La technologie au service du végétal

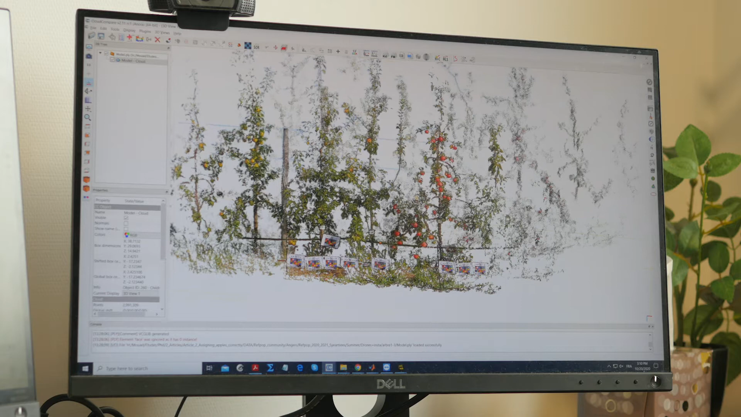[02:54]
Là, dans ce cas d'étude, on travaille sur la détection de pommes. La difficulté, c'est qu'on a des pommiers avec des branches qui se touchent.
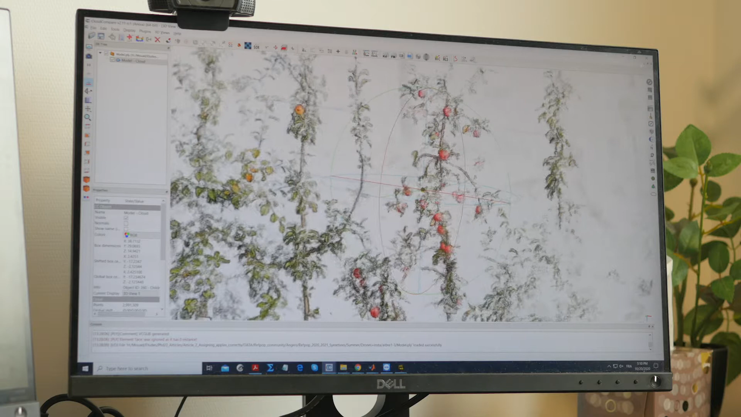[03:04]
Et en plus, qu'ils ont des génotypes différents.
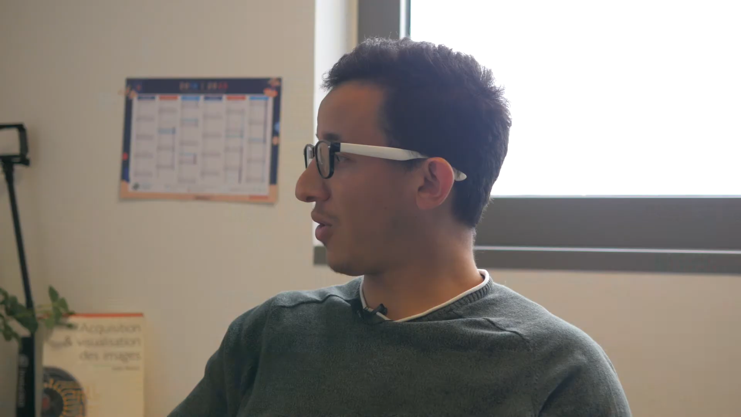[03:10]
Donc on a besoin d'extraire l'information pour chaque pommier, parce qu'ils ont des génotypes différents.
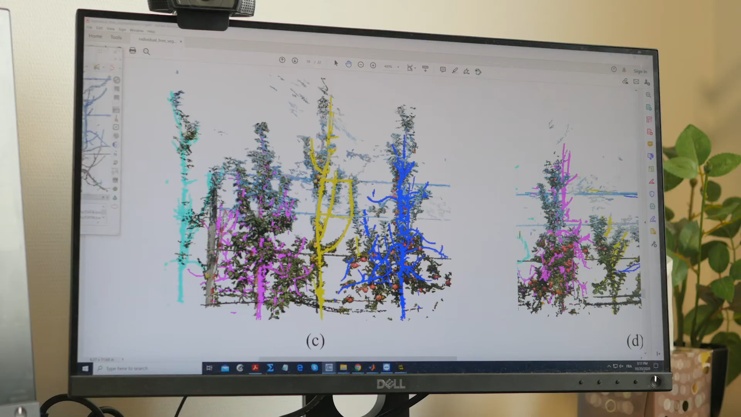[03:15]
Donc ce qu'on va proposer, c'est d'assembler des reconstructions 3D en hiver,
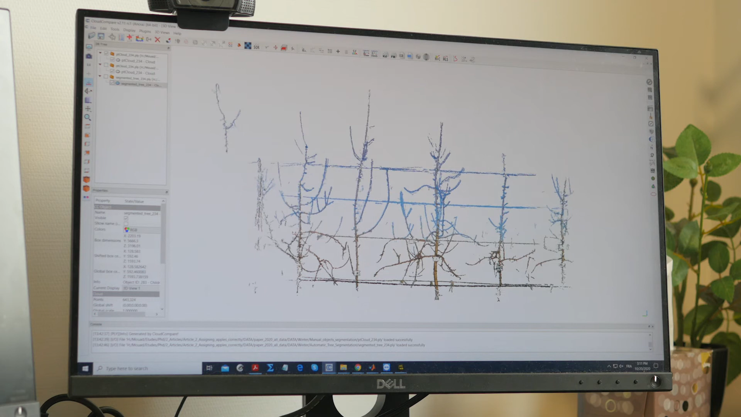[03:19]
avec des reconstructions 3D en période de récolte, pour avoir l'information de l'appartenance de chaque pomme au pommier.
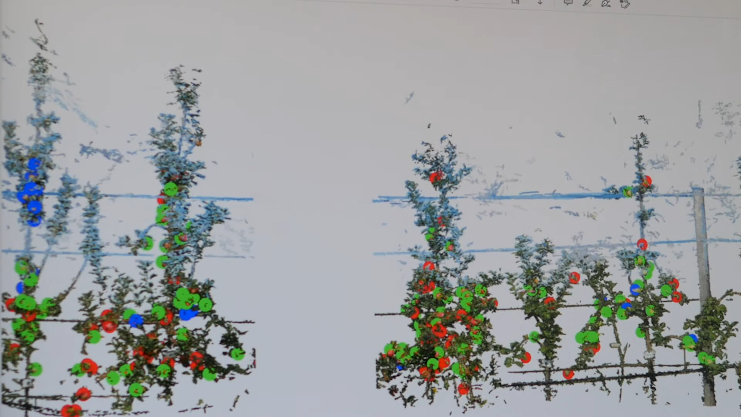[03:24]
Par la suite, on peut reproduire ces protocoles expérimentaux sur d'autres sites,